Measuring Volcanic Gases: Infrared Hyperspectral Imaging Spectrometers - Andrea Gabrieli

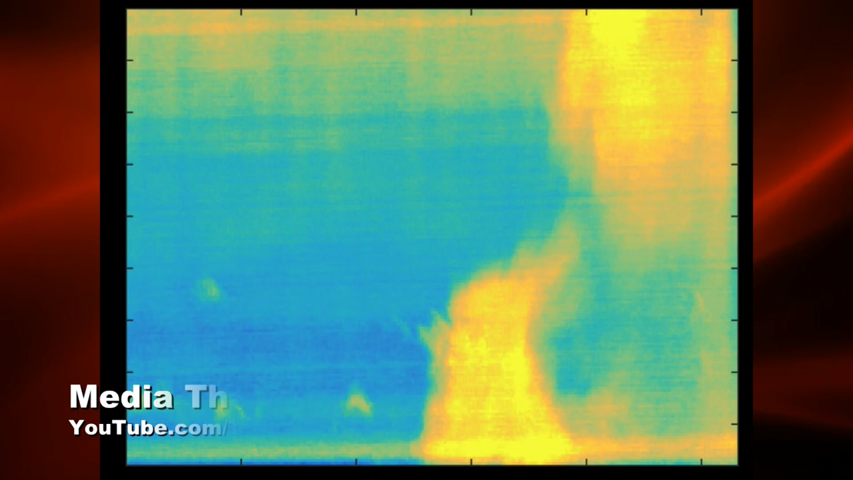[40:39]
Yeah, this one. This one is an infrared. It's one of the first infrared hyperspectral images of a volcanic plume. Now this basically it's a particular picture. It's a spectral image. So what you're looking at in yellow is where the SO2 gas is. It's an artificial color, though. It's an artificial color, and blue in this case was the background.
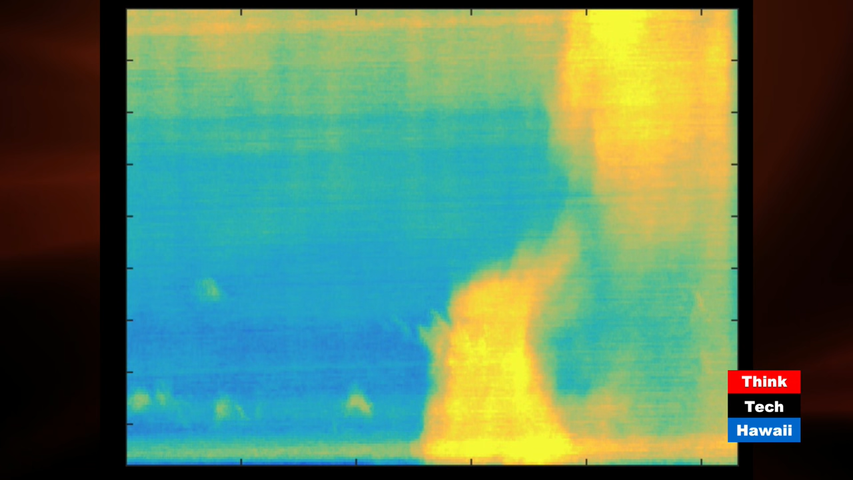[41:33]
retrieve from images like this and retrieve path concentration of SO2, in this case of sulfur dioxide gas, which can be converted into flux estimates, which is what volcanologists need for their studies and predictions. And predictions. So here's my last area of inquiry with you,